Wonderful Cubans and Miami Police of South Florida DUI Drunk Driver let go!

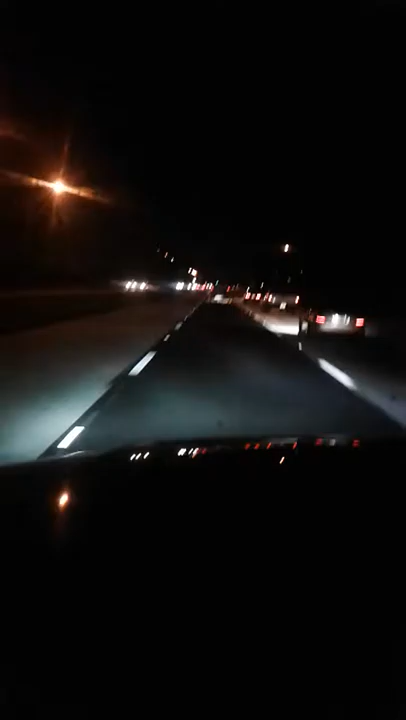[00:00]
So look at this guys. I called 911 twice because this guy, now I'm going to get closer to him, I was staying in my distance before because he was doing it on oncoming traffic. Now there's trees in the middle of the highway. This asshole, towing a jeep on top of a trailer with no lights, is drunk, swerving all over the place. When we were coming from Marco Island back there, where it's, you know, close, where the traffic goes right by you, he was swerving on the oncoming traffic.
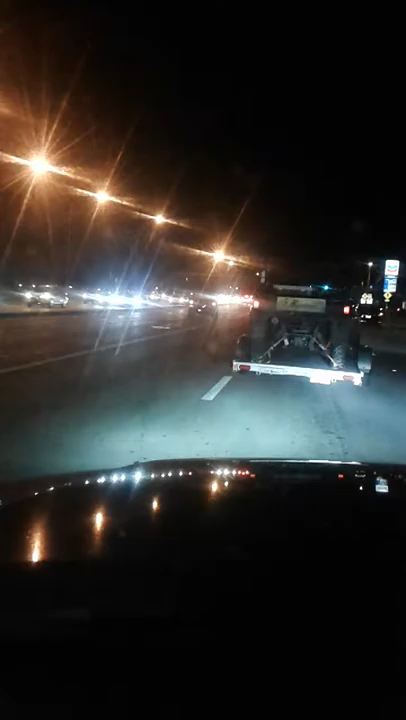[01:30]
It's a pickup truck. Hmm? It's a pickup truck. It's a pickup truck pulling it. No lights on. I'm sure he's going back to Hialeah, Diarrhea, Cubano, and he's probably drunk off his head. I'm not getting next to him. He's probably been out four-wheeling in that thing in the mud all day and is drunk.